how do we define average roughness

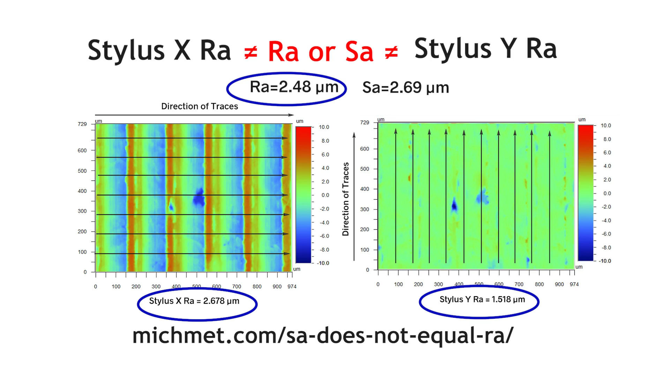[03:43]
And because we level the mean heights for each trace and calculate the deviations in only one direction, they also aren't equivalent to SA. But they do let us filter out a dominant structure in one axis